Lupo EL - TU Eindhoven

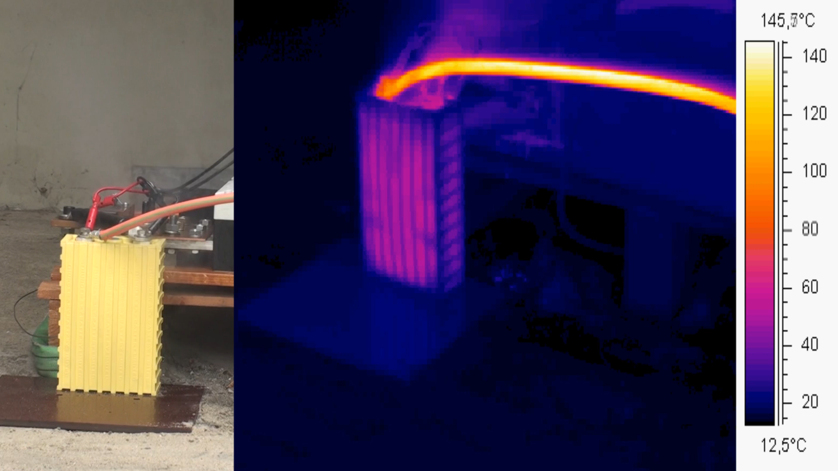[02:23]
On screen: scale bottom 12.5°C
The cell withstands the short circuit of about 200 seconds and during this process heats up until the pressure in the cell rises to a level where the electrolyte is expelled. Now we're sure no fire or explosion occurs, the electrolyte however contains flammable solvents.